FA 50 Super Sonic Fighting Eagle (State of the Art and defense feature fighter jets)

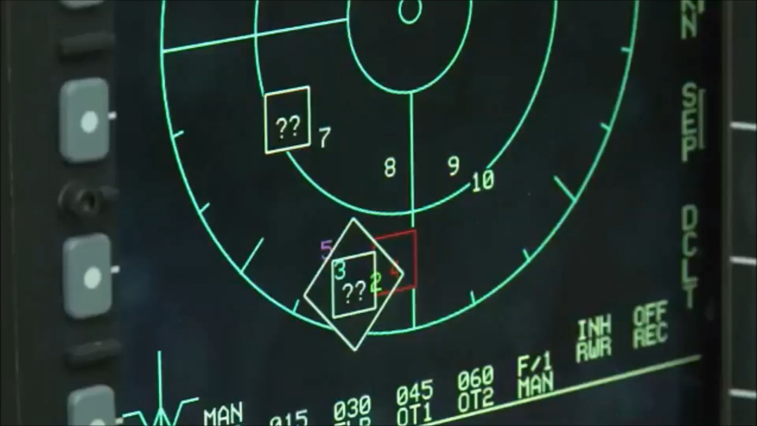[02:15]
Capable of simultaneous tracking of two targets And has wide detection area
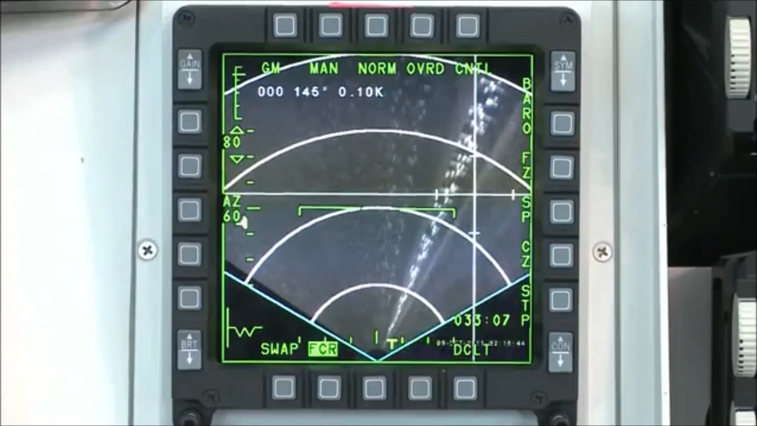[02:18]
with its high resolution map application
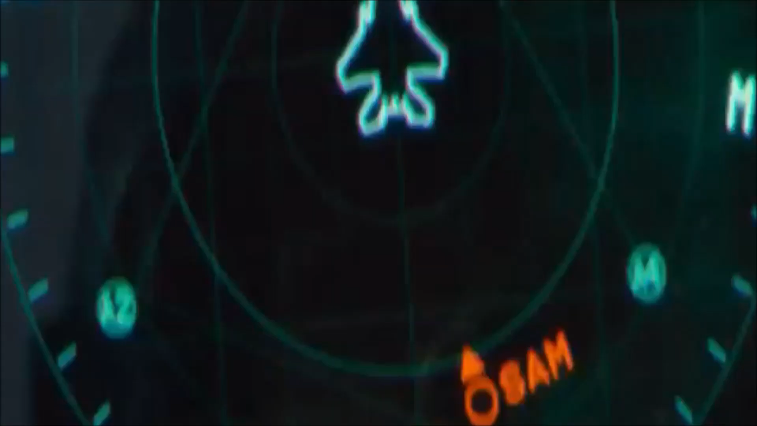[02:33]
And countermeasures dispenser system That are applied to the cutting edge fighter